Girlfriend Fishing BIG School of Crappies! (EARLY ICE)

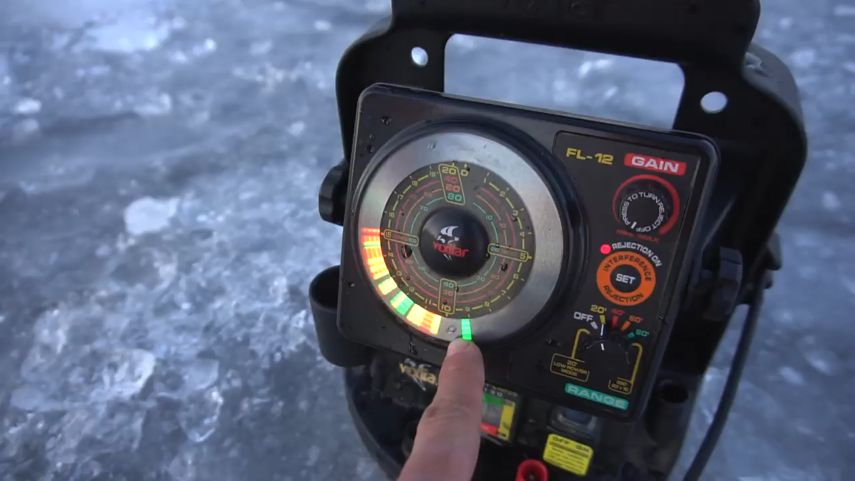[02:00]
So this is her dropping down and then you see right there. Bam.